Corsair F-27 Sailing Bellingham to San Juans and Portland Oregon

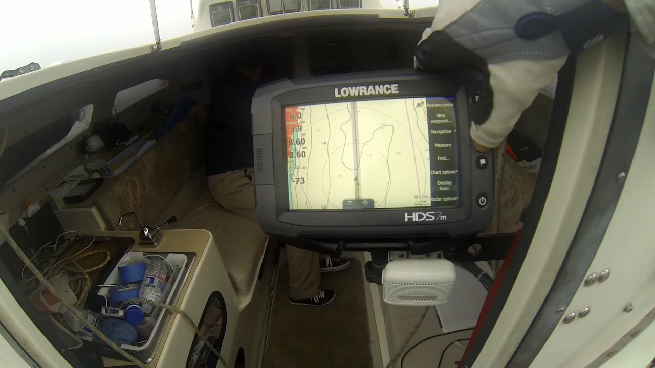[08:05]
Wednesday night, partly cloudy in the evening, becoming mostly cloudy. We zoom out. See the red.
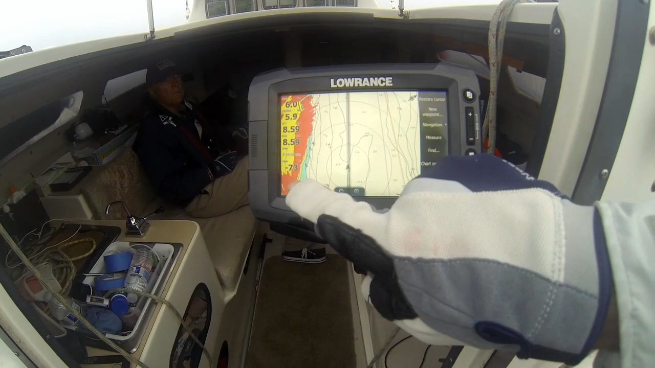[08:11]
All the red is what is picked up by the radar. The yellow is what comes from our normal charts.
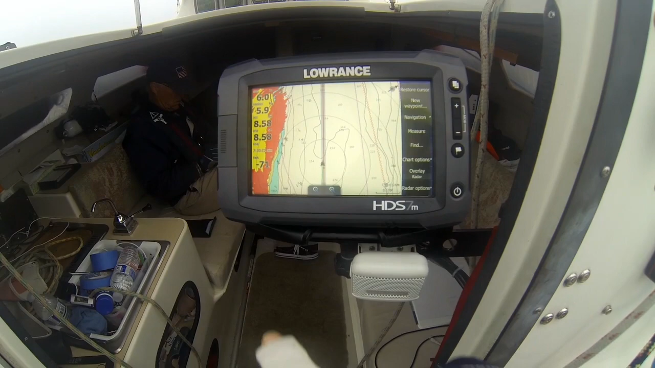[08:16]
You can see the edge of the land. We have a line that we've snapped from here to Nia Bay. We're just following the coast right up. And we have about 8.5 more miles to go.
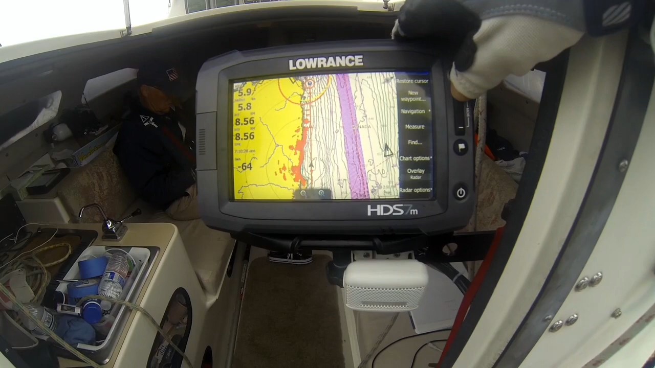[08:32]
It's pretty clear. Don't see any boats in our path. We're staying inside the main channels of the big shipping.